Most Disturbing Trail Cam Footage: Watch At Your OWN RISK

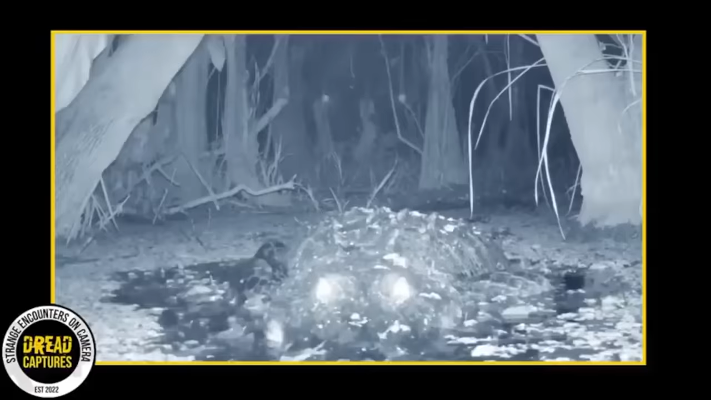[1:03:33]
filmed somewhere in southern florida this is just an awesome trail cam video of a monstrous gator up close him personal his eye shine makes him look super creepy and it appears he is heading right for the camera until he ultimately passes it by not an animal you want to run into ever honestly i'd have a hard time going back in daylight to